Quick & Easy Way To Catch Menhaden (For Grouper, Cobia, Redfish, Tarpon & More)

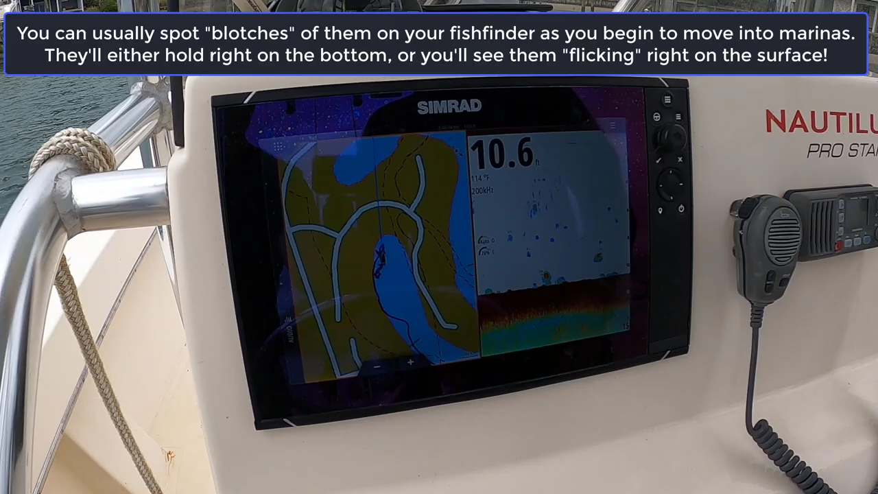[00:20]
You actually can't see them now, but I'll back up a little bit and see if I can pick them up.
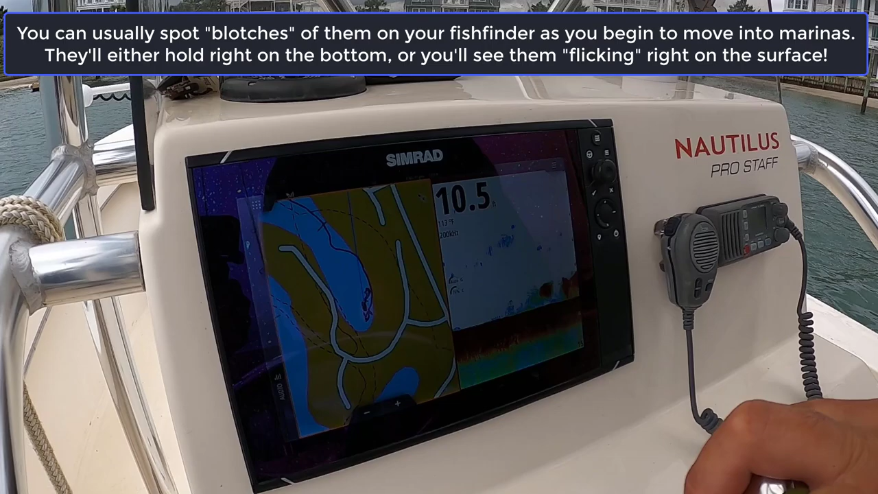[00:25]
But you'll see the blobs of bait come through here. And you can catch those with a heavier net, but with this 8-foot net, it just doesn't sink fast enough.
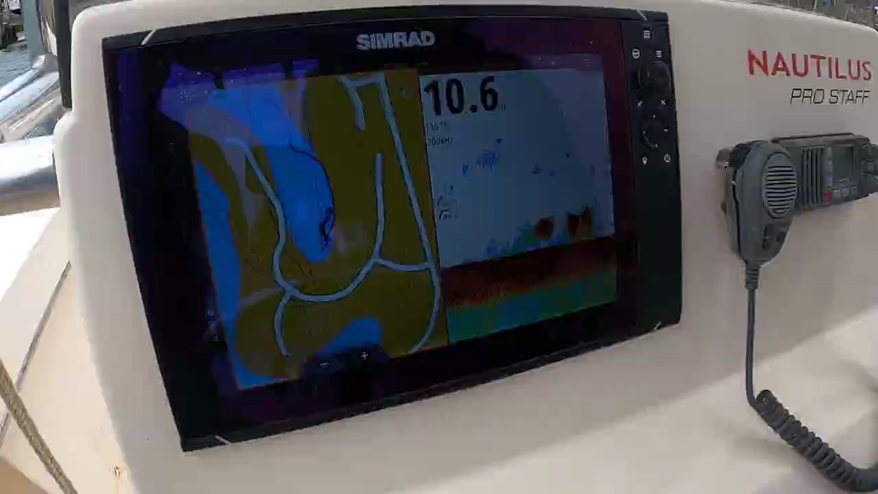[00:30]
So if it lands on top of them, they have time to get out underneath the net. And it's really hard to net.